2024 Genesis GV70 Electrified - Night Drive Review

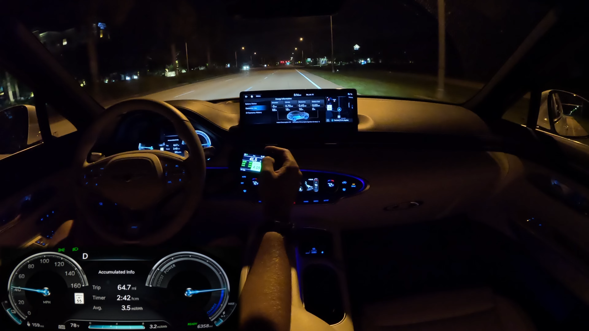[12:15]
0.2 percent uphill right? Florida doesn't really have hills at least where I'm at. So any differences in the slope is to channel water. All right so if you ever in Florida here's a little Florida man knowledge.
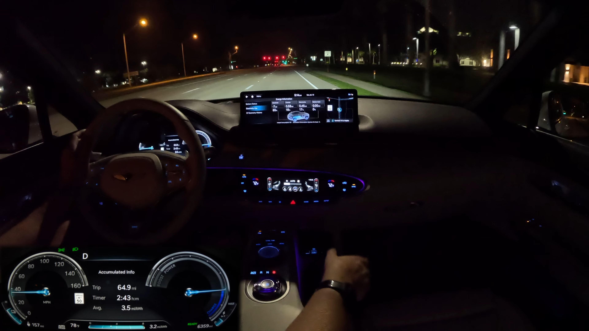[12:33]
If you're in Florida and you look down the road you'll see the road kind of weaves up and down. It has some rolling very small rolling hills to it and that's so water does not flood the streets. All right so let's just throw this in the turn. Feels pretty good. Feels pretty good. Not too much body roll. Again battery electric vehicles that heavy battery sitting on the bottom and it feels pretty pretty planted.
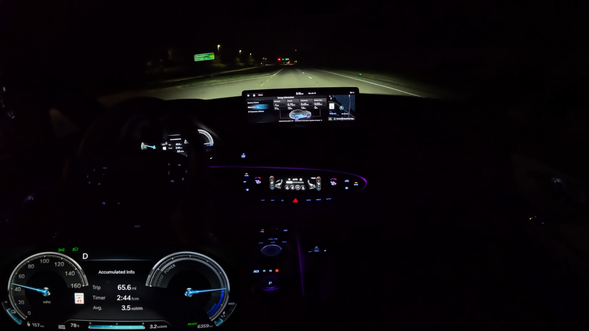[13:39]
The light uniformity is it's all over the place especially at my 11 o'clock position it kind of just it just drops off. I mean I'm also driving this week at GMC Acadia. That thing is some of the most brightest and most uniform lights I've ever seen on the channel. Now oncoming traffic might absolutely hate those vehicles because the lights are so bright and they shine up so high. All right so um let's go ahead and test the the brights here as well.